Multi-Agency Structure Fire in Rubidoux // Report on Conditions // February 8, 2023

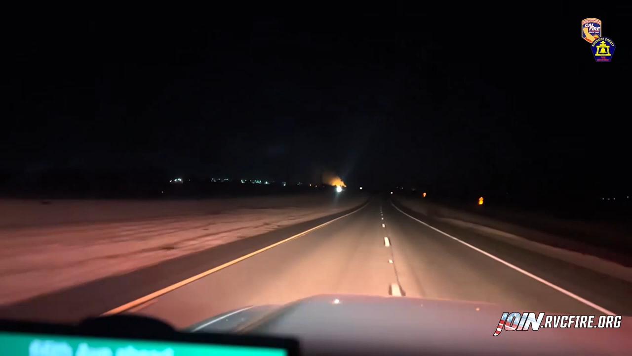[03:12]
firefighters responded to multiple reports of a vegetation fire on Highway 86 Expressway near Avenue 66 in Mecca.